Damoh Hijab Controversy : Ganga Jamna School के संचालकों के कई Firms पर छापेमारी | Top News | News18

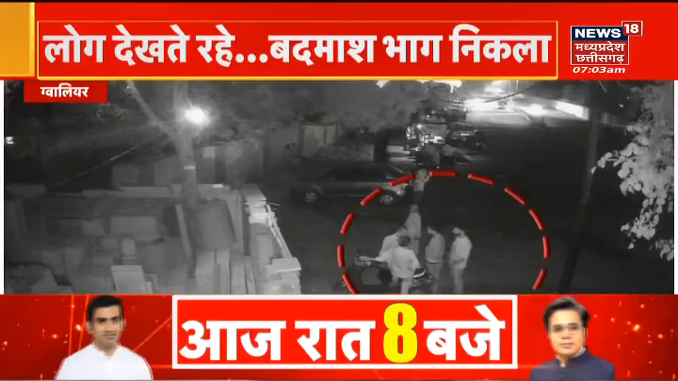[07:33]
دھیان سے آپ یہ دیکھئے اس تصویر کو جس میں نظر آ رہا ہے کہ کچھ لوگ کھڑے ہو کر باچیت کر رہے ہیں اور تب ہی ایک یوک پیچھے سے آ کر کھڑا ہوتا ہے اور پھر کسی